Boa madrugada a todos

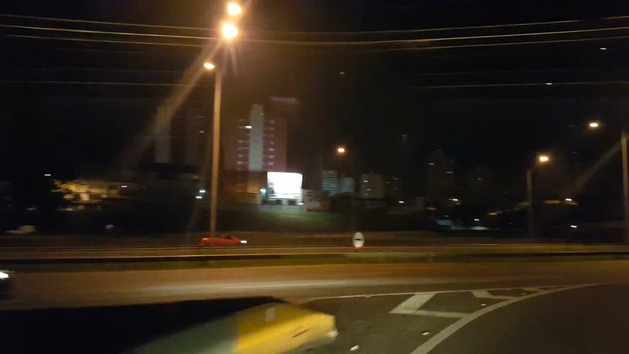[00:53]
Começar o dia hoje E beleza, já estamos na
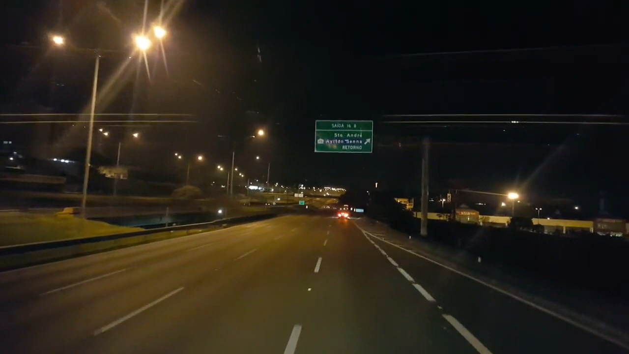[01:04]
Na rodovia Enxieta São Bernardo Vamos pegar aqui e vamos seguir viagem Desejo a todos aí Uma ótima quarta-feira Tudo de bom Vamos indo para Tubarão,